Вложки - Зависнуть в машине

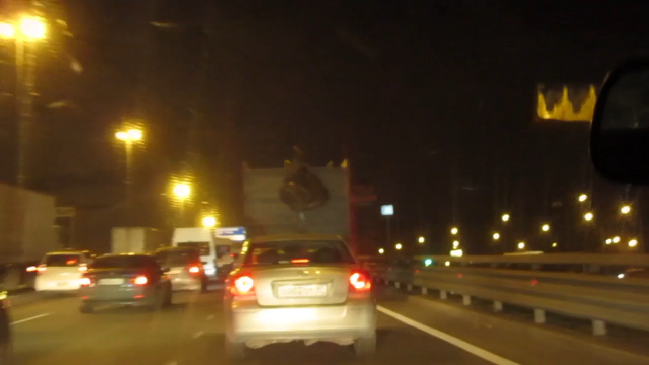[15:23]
До сих пор Про что я Вот про эту Штуку Все Едут Из Москвы Мы тоже Едем Из Москвы А справа Сейчас
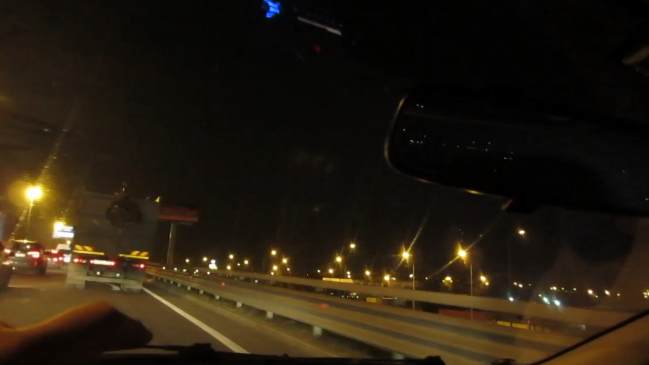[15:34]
будет Белая Дача Утлет Правда Ни хрена Не видно Потому что Темно